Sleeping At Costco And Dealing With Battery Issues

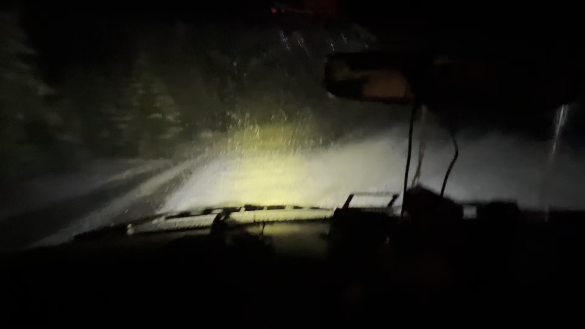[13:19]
So it's still snowing outside. It's kind of treacherous. But I made it, I just barely made it to Chrome's live stream, you guys, so I'm spending the night out here. I appreciate all of you guys.